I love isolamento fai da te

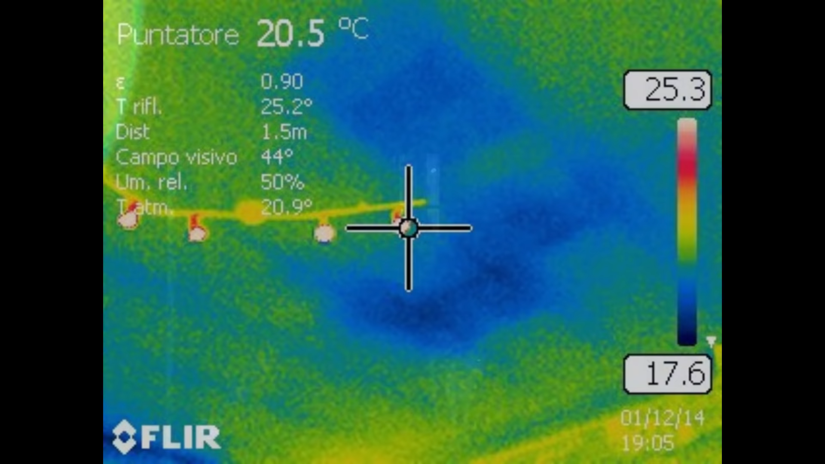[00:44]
On screen: spot 20.5°C
È indispensabile avere una termocamera? È indispensabile fare qualcosa con strumenti complicati? La mia risposta, quello che vi dico è no, è possibile, almeno questa è la mia esperienza,
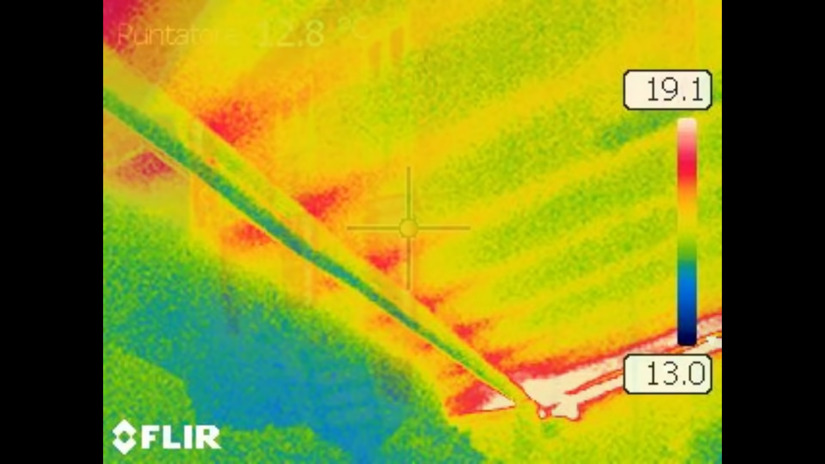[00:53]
se avete una casa un po' tipo la mia, con la brodo, anni 70, è possibile migliorare di molto le prestazioni dell'abitazione,